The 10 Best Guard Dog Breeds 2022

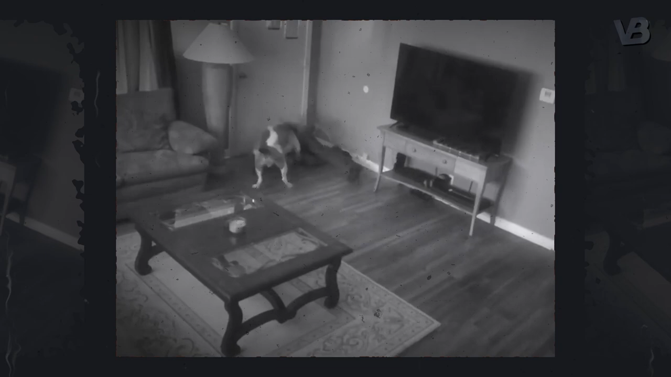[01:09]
The dog had brutally attacked the armed intruders, then they shot him in the head and ran away.
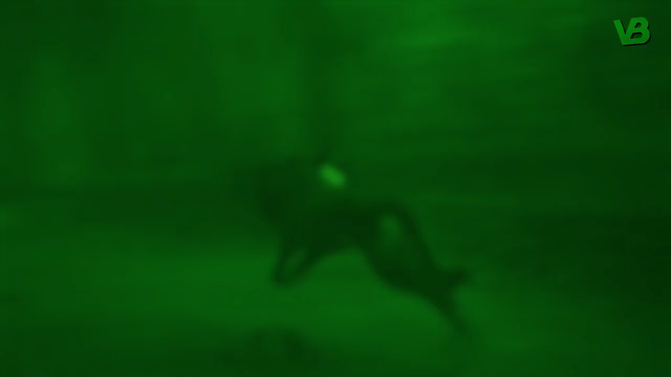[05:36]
Conan, one of the many hero dogs of this breed, chased a most-wanted terrorist into a dead-end tunnel where the ISIS leader detonated a suicide vest.